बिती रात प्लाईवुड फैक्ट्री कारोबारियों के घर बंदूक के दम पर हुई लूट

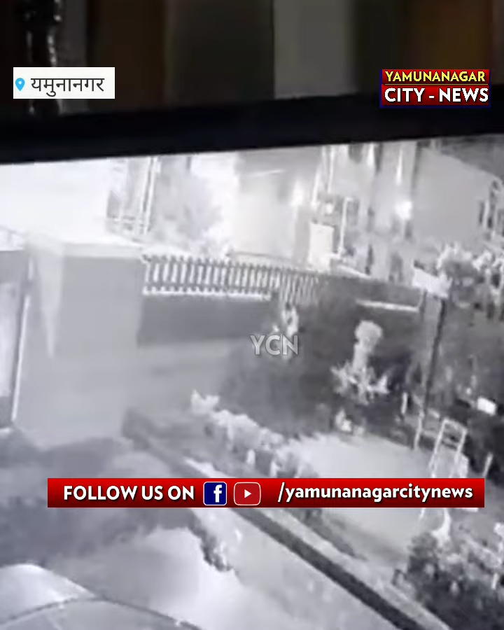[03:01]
कारोबारी के घर में हथियारों के दम पर बंधक बनाकर लूट की इस वारदात में सीसीटीवी भी सामने आ चुकी है और जिसमें कारोबारी का नौकर पहले ही गेट से अंदर आ चुका था और फोन पर बात करता भी दिखाई दे रहा था।